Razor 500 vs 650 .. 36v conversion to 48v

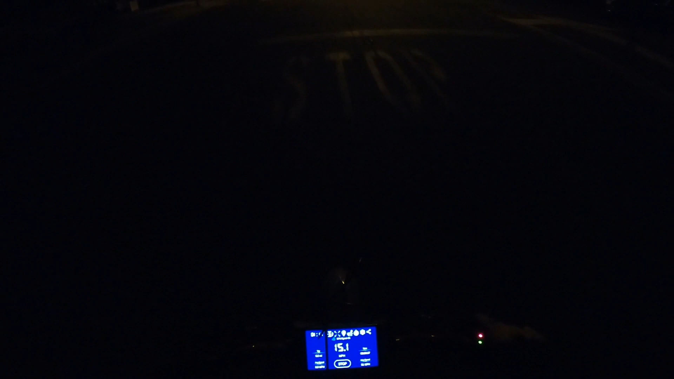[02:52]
uh we're not getting above 15 miles an hour uh maybe these batteries